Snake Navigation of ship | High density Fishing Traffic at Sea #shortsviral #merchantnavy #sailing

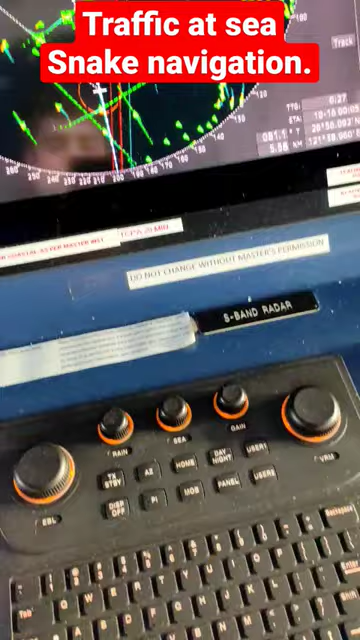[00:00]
Hello friends, check out this radar.
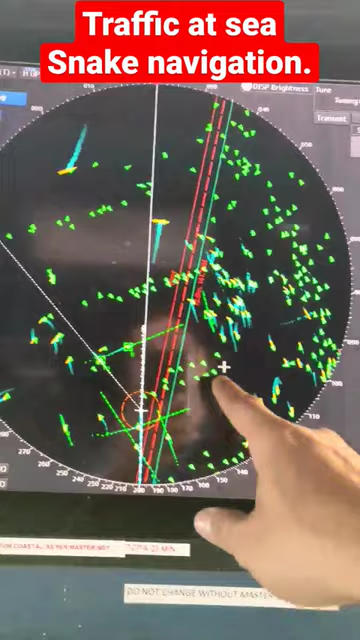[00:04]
We are in East China Sea and you can see there are plenty of fishing boats all around us and also too much fishing nets.
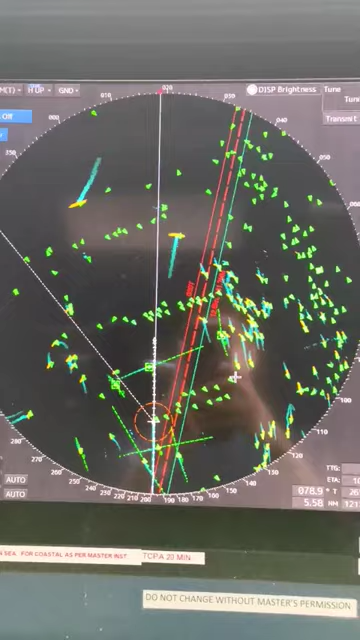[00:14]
In this condition, ship navigate like a snake, trying to find out gap between the targets.